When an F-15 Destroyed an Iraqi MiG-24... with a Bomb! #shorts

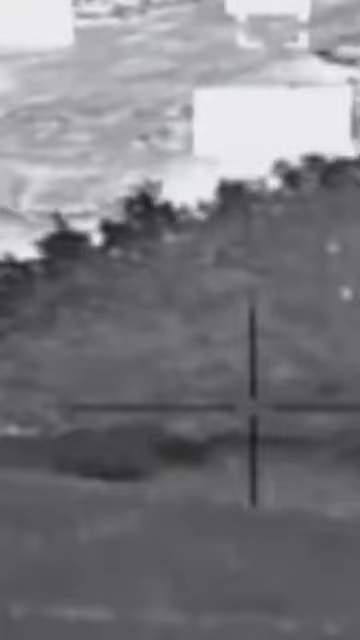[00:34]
They managed to locate the MiG, but it was moving too erratically to lock on for a missile strike.
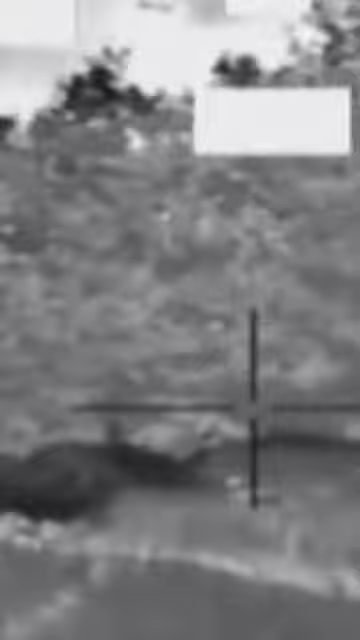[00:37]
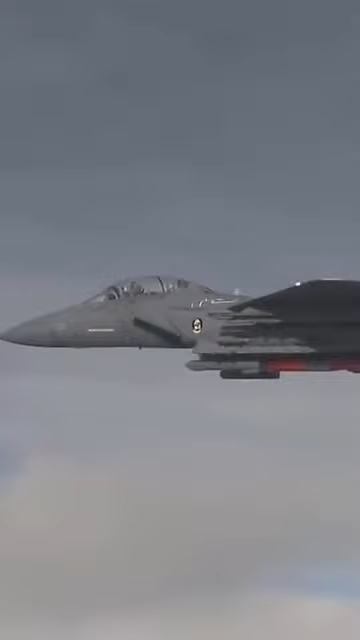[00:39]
So they decided to release a GBU-10 from four miles away. At first, nothing happened, and they thought they had missed.
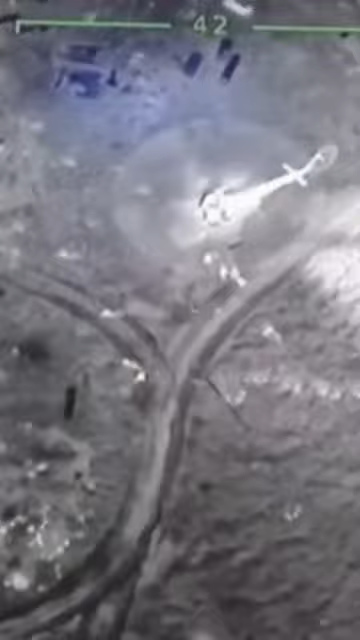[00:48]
But all of a sudden, they watched as the MiG disintegrated in a giant flash.